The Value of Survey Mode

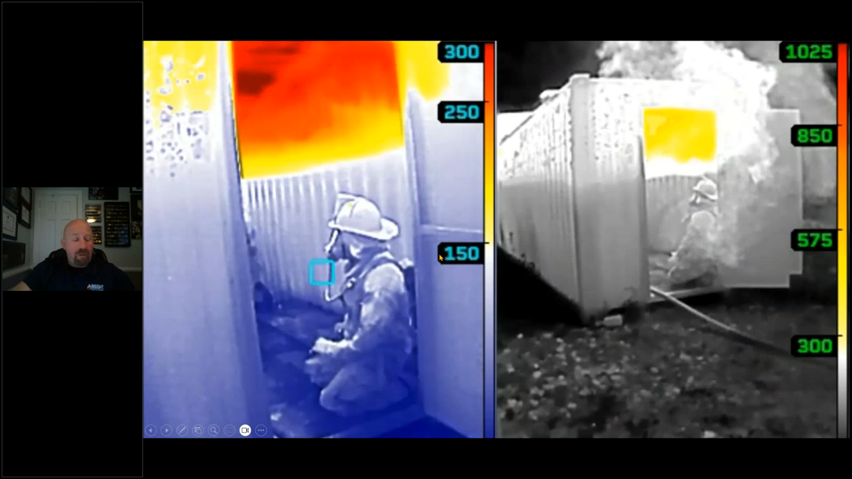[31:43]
You look to the left, that thermal layer is a lot lower and you have more red above that person. Whereas here you've got beautiful gray white convection currents blowing out and you see the convection currents better in grayscale than you do in survey. So like I said, benefits and limitations. But survey mode helps me see the problem before I'm in the problem is my favorite thing about it. So let's talk about some other uses. I spent five years as an ARF chief.
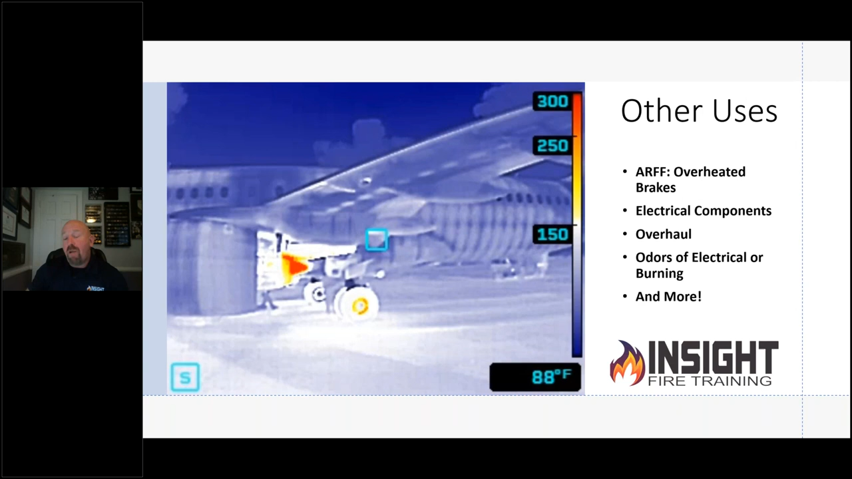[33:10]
On screen: spot 88°F
One of my instructors sent in a great picture of a car that went down an embankment and they had the heated seat on. So when they scanned the car, it looked like these squiggly lines in the seat. That was the heated seat, the wires heating it up. So he knew someone had been sitting in that seat prior to that accident. The rest of the seats had no heat signatures and the heat wasn't turned on. So odds are, he was looking for just one person.
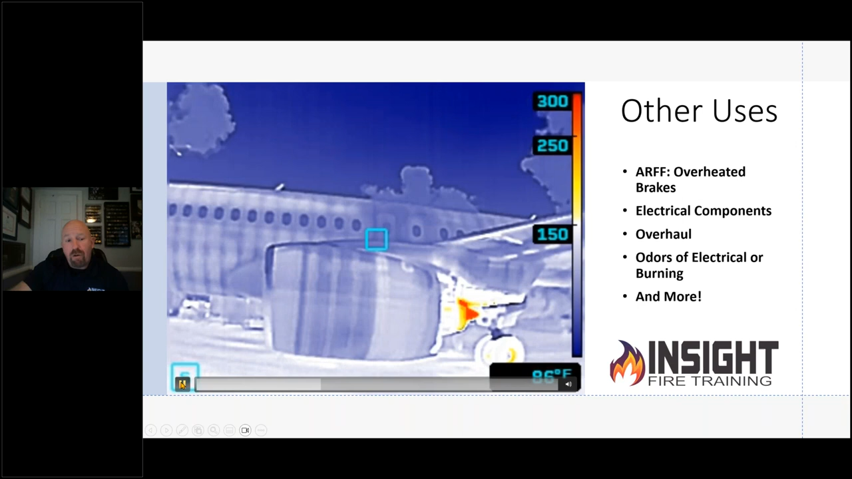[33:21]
In this particular example, you can see how well survey mode shows the differences in this aircraft. So it's not just for firefighting. There's many ways you can use these features. Make sure you try it out.
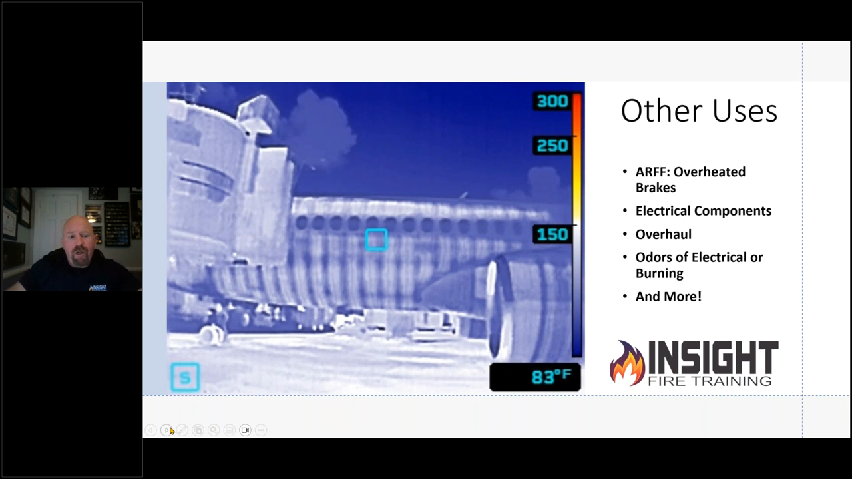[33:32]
On screen: spot 83°F
If you're not carrying the camera and using it in your daily calls for service and driving around and looking at buildings, you're not really going to get good with it.
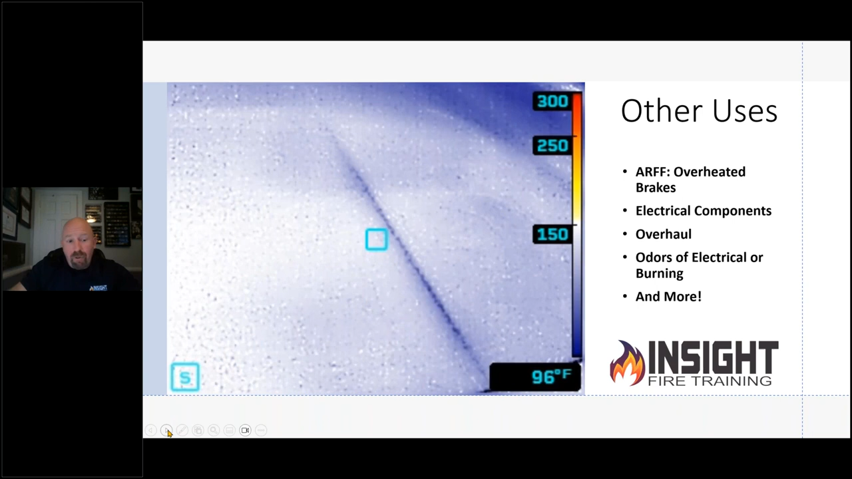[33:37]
On screen: spot 96°F
This is an example of a building fire. We had a fire on the exterior of the building.
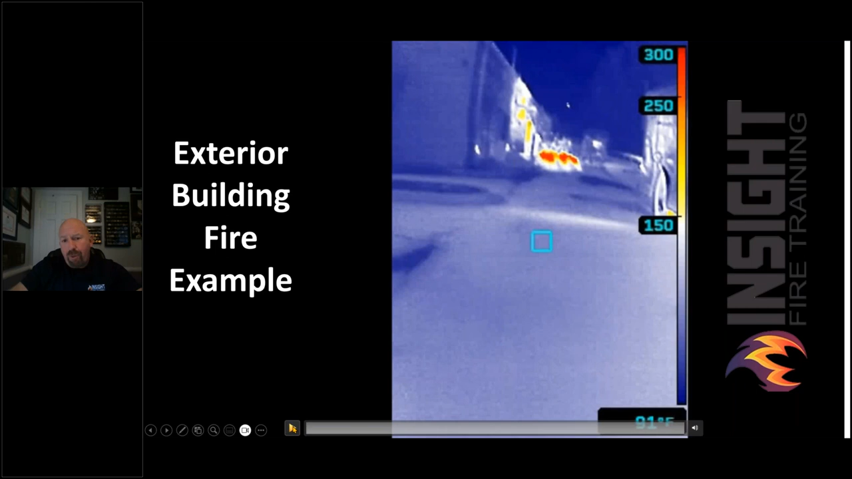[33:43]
What I want you to notice in this example is the difference between what you see in TI basic versus survey mode. Purposely have it in survey mode as I'm walking up. This happens to be in the FirePro 300, obviously. It was the first device to come out with survey mode. So when we come out and look at the side of the building,
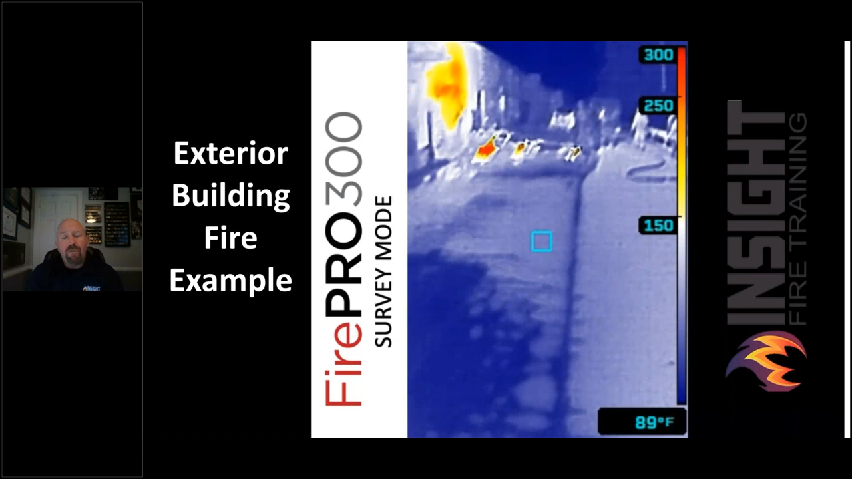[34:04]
On screen: spot 89°F
we can clearly see these heated areas of cardboard and debris and the backside of this masonry block wall. It's really hot, right? No one would disagree that that's pretty warm. 300 degrees apparent temperatures.
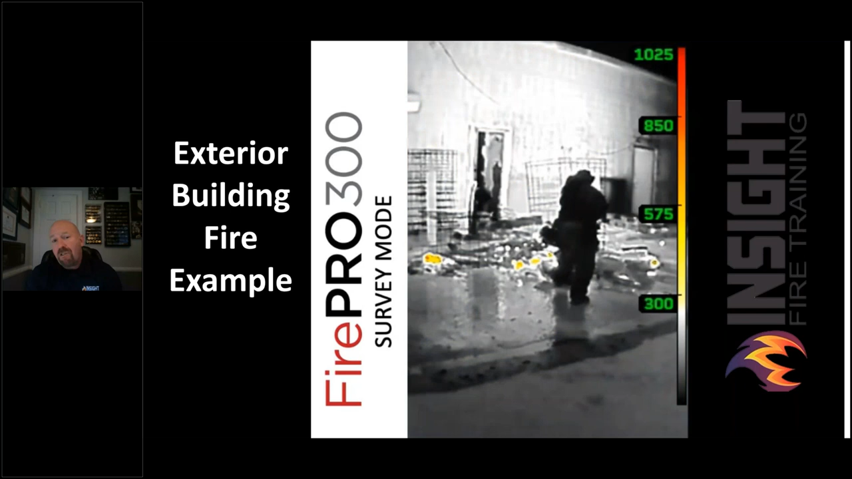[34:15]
We know that's an estimate, but in TI basic, be honest. Would you cool that wall off?
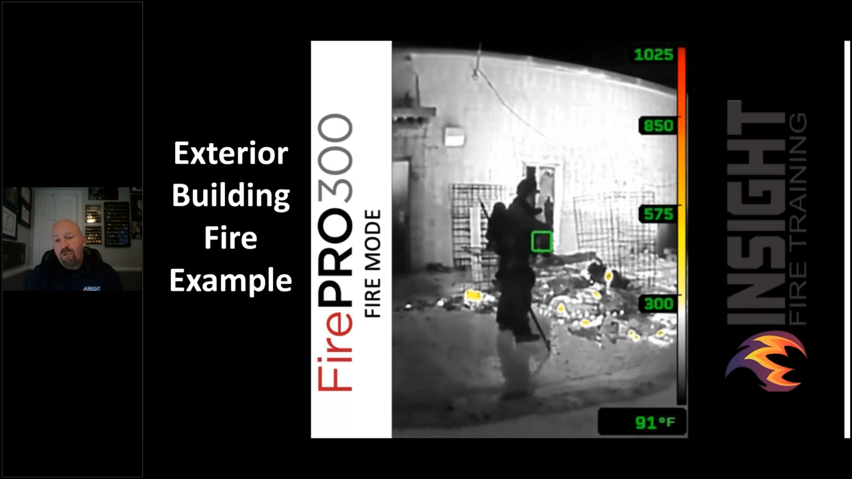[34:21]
On screen: spot 91°F
Would you wet down that pile excessively? Probably not. We just hit the hot spot, hit the hot spots we see, right? So in this example, in survey mode, it makes me think twice about before I leave, what do I need to do? Especially the door frame, anywhere in this building where there are points that heat can get through, whether it's a vent, a window, pipe, because if heat can hit something and get to the inside of that building, then I can come back later and have a much bigger problem.
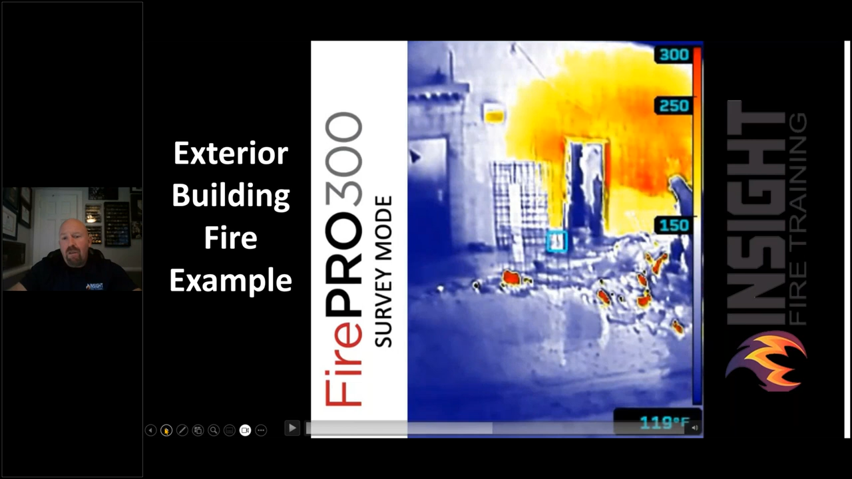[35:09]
On screen: spot 119°F
It can be everything from a trash fire, wildland fire, small car fire, could be overhaul, could be size up, could be anything that involves not able to pick up heat with your normal TI basic mode in your standard camera. This is a side-by-side picture, so you can see the difference and why this is important.
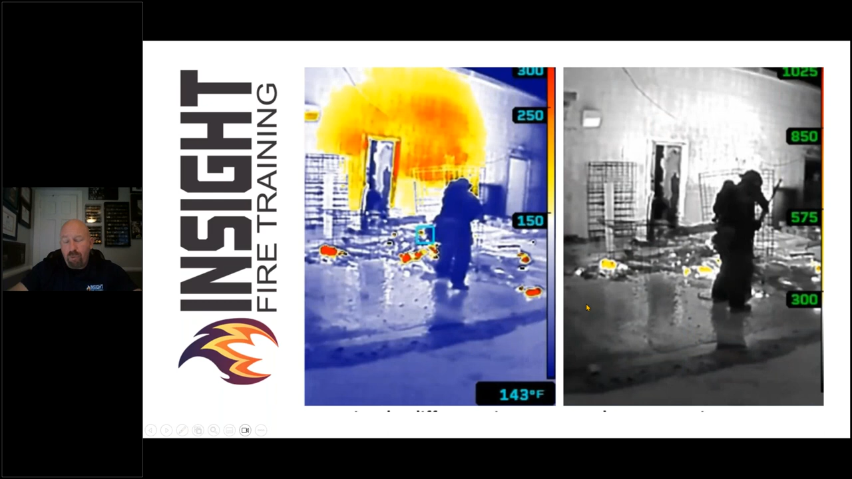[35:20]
On screen: spot 143°F
Notice that when we're in TI basic, the spot temperature is not there. Per NFPA, they remove the spot temperature in newer cameras that meet the 1801 standard, cause firefighters to look at that number and think, oh it's 143 degrees.
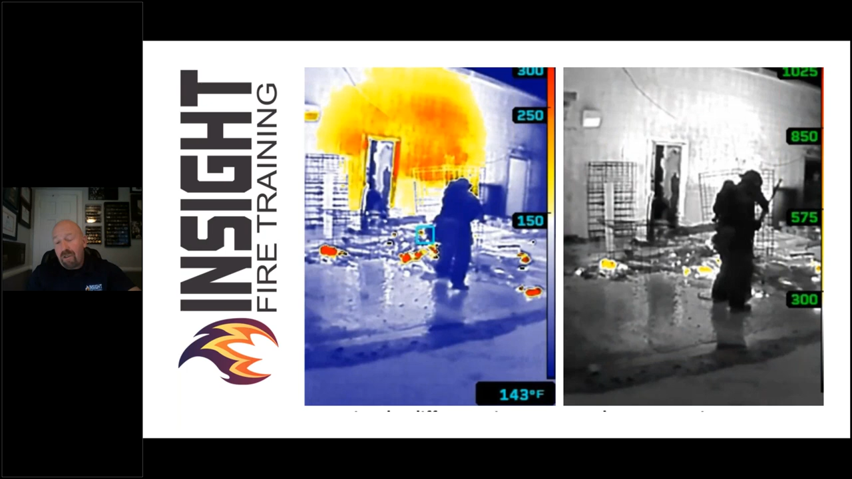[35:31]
On screen: spot 143°F
No, it's not. That's 143 degrees apparent temperature is that little area that it's pointed at and that's if it's a perfect emissivity of 0.95 to 0.97 that is calibrated at and it's in a certain ambient temperature range at certain distance. All those variables are controlled and that's not where a firefighter works. This is a trash pile of cardboard boxes that burn up on the back side of the strip mall building. We don't get to control the variables. We don't get to control all that. We get to show up and fix what we got.